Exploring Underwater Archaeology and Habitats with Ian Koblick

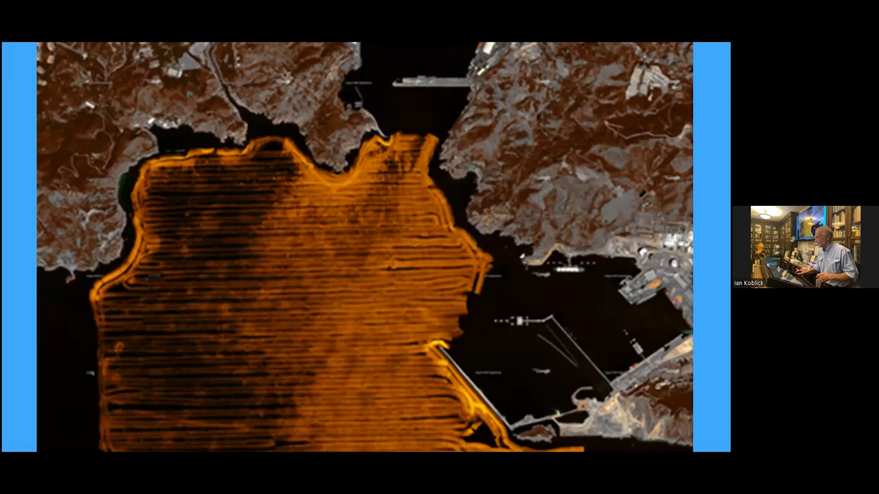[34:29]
and here's some of the stuff that we found we found anchors we
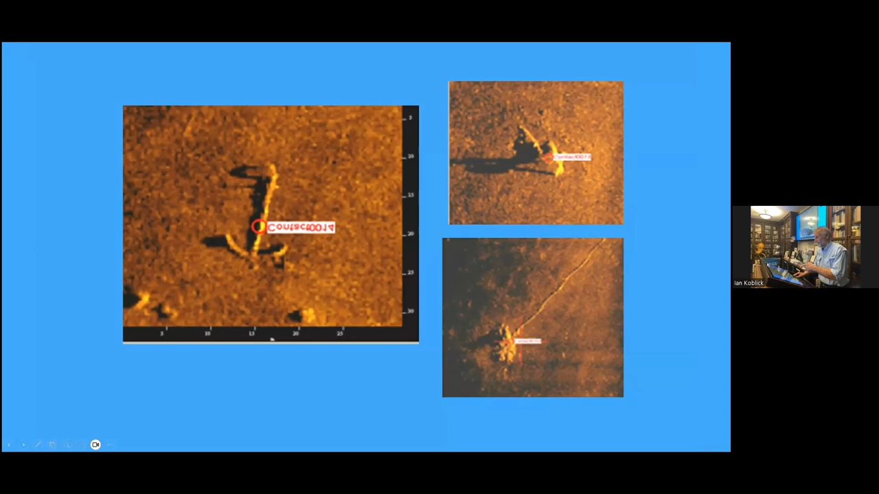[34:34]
found this wreck which was the largest roman shipwreck ever
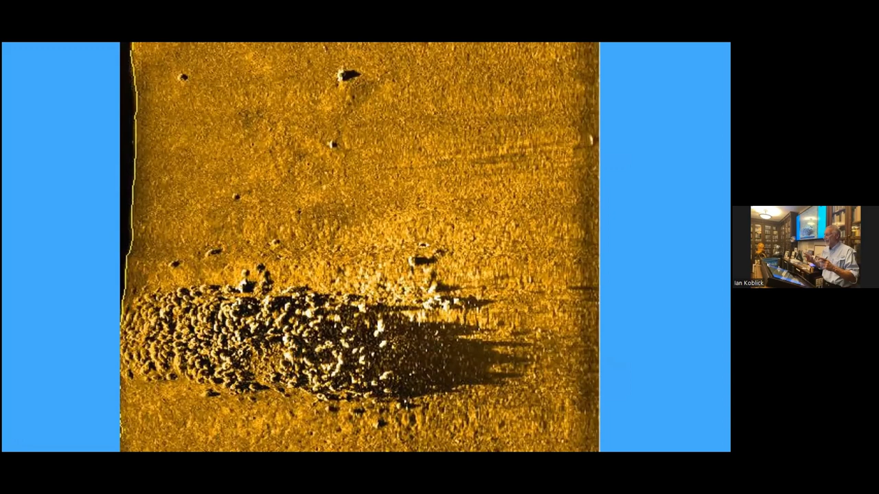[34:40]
found it made international news and the minister of antiquities came out to make a big announcement it had over 5000 amphora uh